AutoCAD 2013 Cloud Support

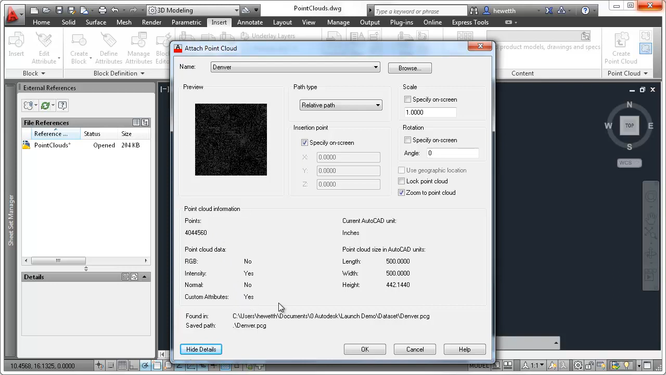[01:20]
The Attach PointCloud dialog box has been updated to provide a preview image and detailed information about the selected PointCloud. Selecting an attached PointCloud automatically displays the PointCloud ribbon tab with easy access to relevant tools.
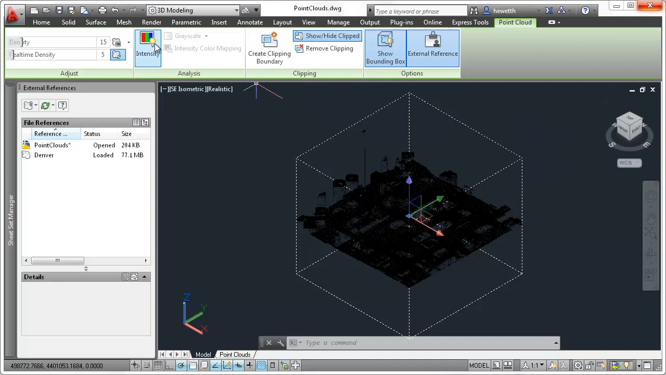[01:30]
You can adjust the PointCloud density and, if intensity data is included with the PointCloud, you can use the analysis tools to view point intensity with different color schemes.
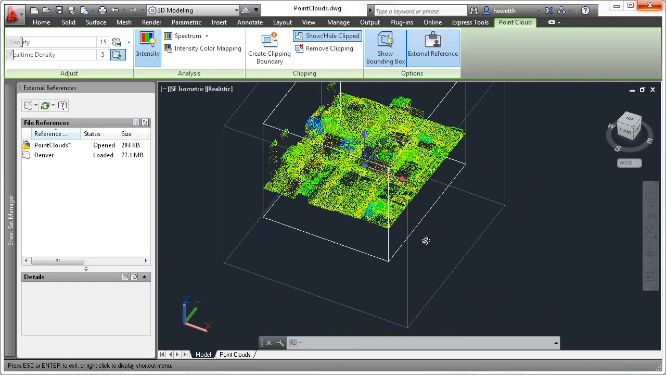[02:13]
Additional tools on the PointCloud ribbon enable you to show or hide the clipping boundary,
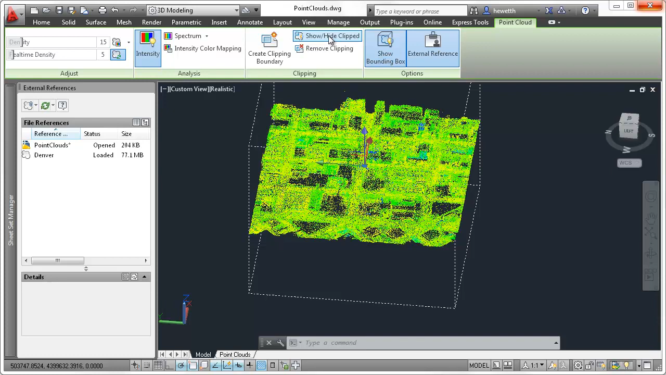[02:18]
or completely remove it from the PointCloud.